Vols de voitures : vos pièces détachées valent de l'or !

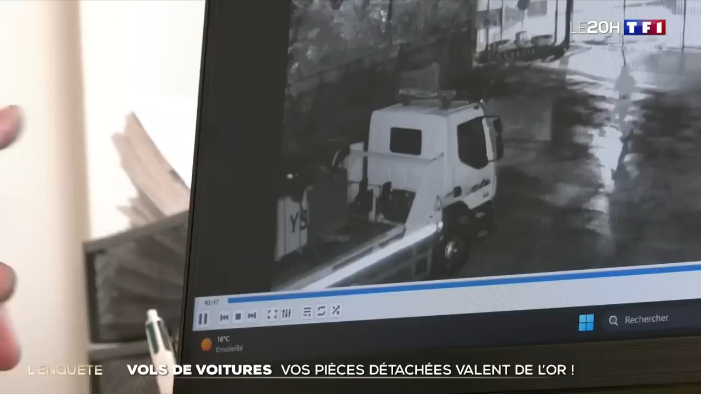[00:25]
Les voyous viennent dérober un fourgon utilitaire, caché derrière ce camion.